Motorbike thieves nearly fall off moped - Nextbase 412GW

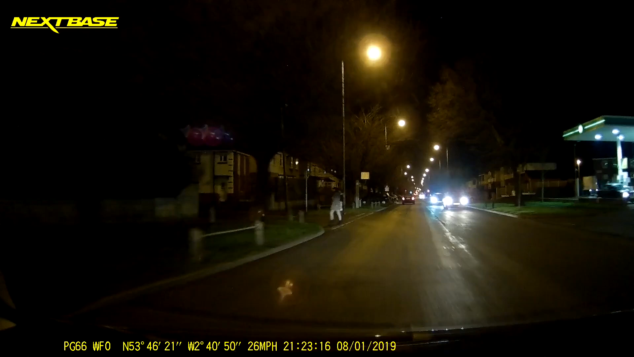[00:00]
biker, am I right? Well, I say biker, it's two moped thieves. Yeah, I was going to say that. Literally moped thieves. They've just ran a red. Oh gosh, they nearly fell. Whoa. It turns out shopping at TK Maxx is good for the mind, body, and.